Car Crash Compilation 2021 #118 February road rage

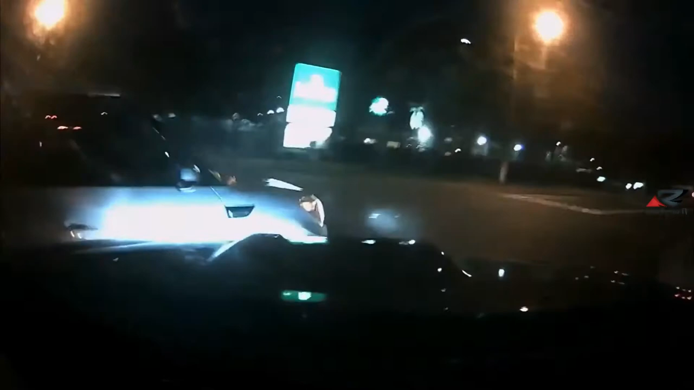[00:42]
Oh shit! What the fuck was that?
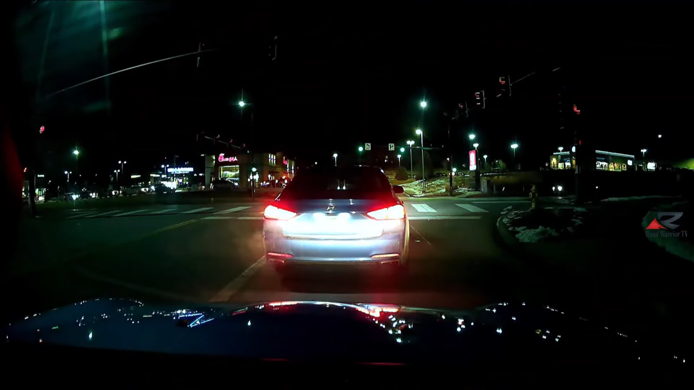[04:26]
Or you can always check them out online at buyforsa.com. That guy just blew through that light, and the cop was chasing him. I absolutely loved my dog, but the constant shedding. Whoa! Not so much. Do you see that cop chasing that guy? Yeah, he blew right through that light. I saw him coming. This car started going forward because our light changed. That could have gone bad. That would have been very bad. As fast as that dude was going, that would have been really bad.